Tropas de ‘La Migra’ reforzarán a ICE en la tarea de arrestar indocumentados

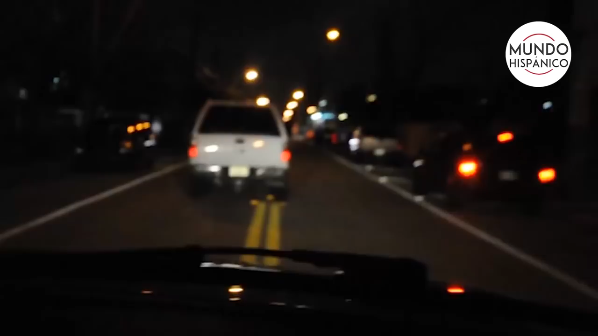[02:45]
Y es que en el caso de ICE, estos utilizan vehículos no marcados y con placas particulares, por lo que prácticamente es imposible identificarlos.
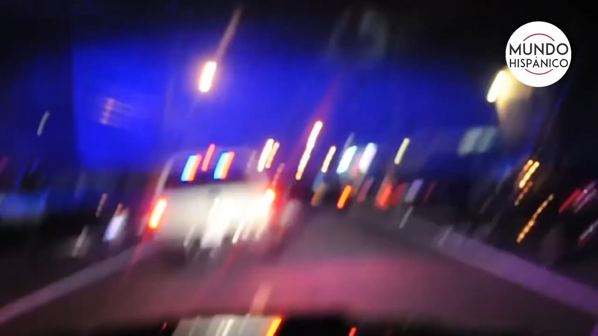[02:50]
Los inmigrantes se dan cuenta de su presencia hasta que se ven rodeados por camionetas con luces y sirenas como la de las patrullas policiales.